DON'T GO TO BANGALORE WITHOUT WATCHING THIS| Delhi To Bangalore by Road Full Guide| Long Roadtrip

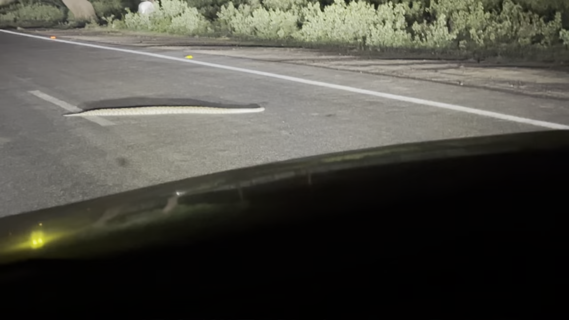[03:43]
मैंने अपने सामने लिटरली फ्लैट इतने अजगर है, सांप है, क्या है